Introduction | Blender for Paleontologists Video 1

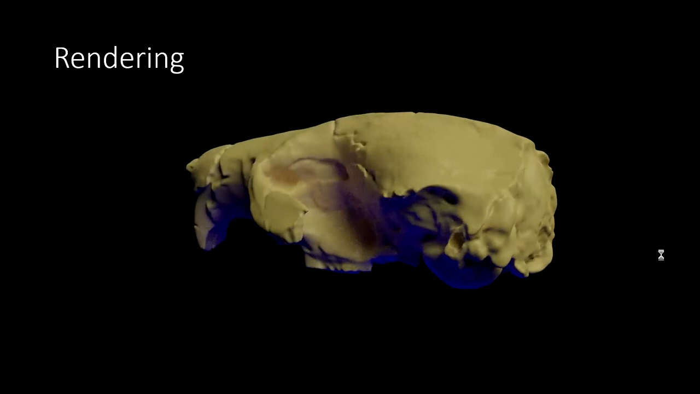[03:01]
So here I've just stuck a bone color onto my fossil beaver skull,